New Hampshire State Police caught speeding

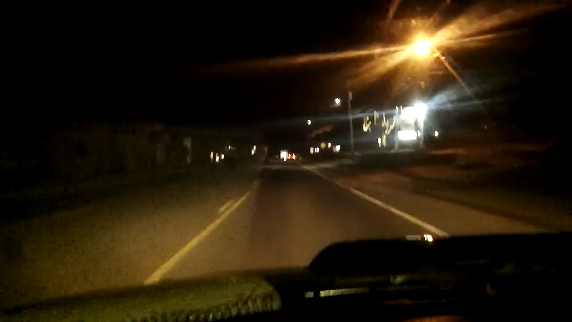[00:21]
Hello again, human beings from the planet Earth. You can't tell, but those taillights in front of me are a state trooper. I'm in a 35 mile an hour zone, you'll see I'm doing about 38,
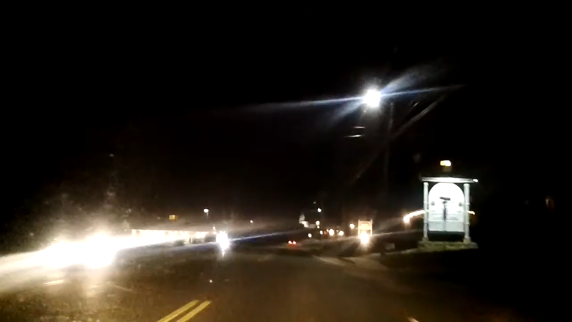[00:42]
This is good because you'll see I'm going to maintain 40 and I'm not getting any closer to him.
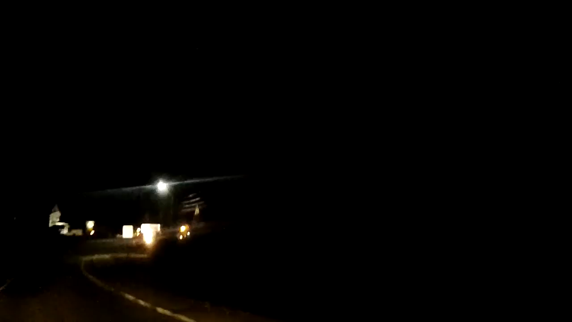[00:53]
30 mile an hour zone, just under 40. Where is he? Oh, there he is. Still speeding through town. New Hampshire State Police. I'm going to get up close enough to get his plate number and then bring this over to Facebook and tag it to Maggie Hassan and whoever else I think of to send it to.
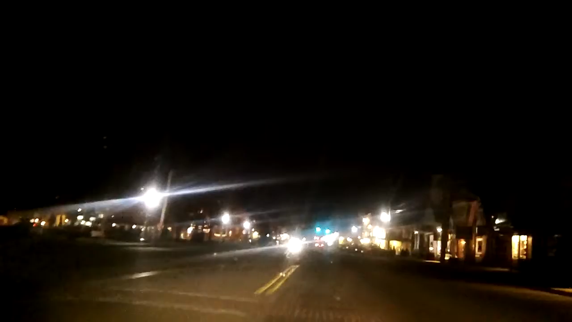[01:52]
See if we can get up here and get your plate number and then proceed to find out who this state trooper is that wants to speed through my town. Now, I just put the notice in the back window that I was going to videotape traffic stops, but a little of this guy, no, he's getting on camera and he's not even stopping anybody. Blatant disregard for our law. I'm sure there's some emergency that he has to get to,
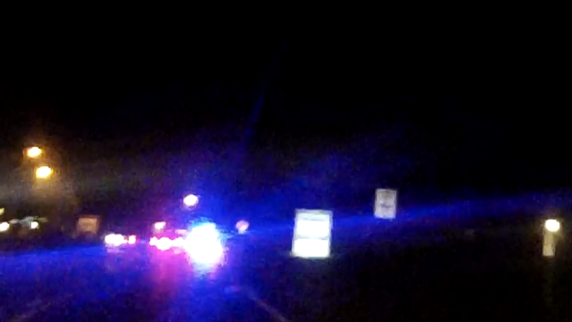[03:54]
Now, if he stops here, we'll see what his reasoning is. Oh, yeah, there goes his little blue lights.